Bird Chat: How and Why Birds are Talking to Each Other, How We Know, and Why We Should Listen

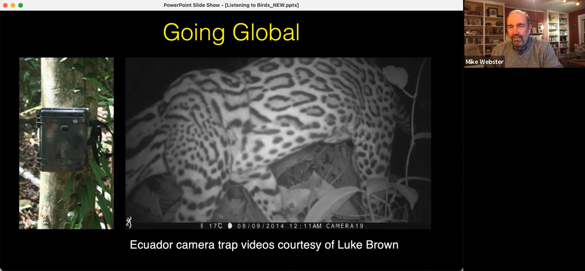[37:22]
So these cameras are capturing wildlife moving past that are actually in many cases not known to be in the area.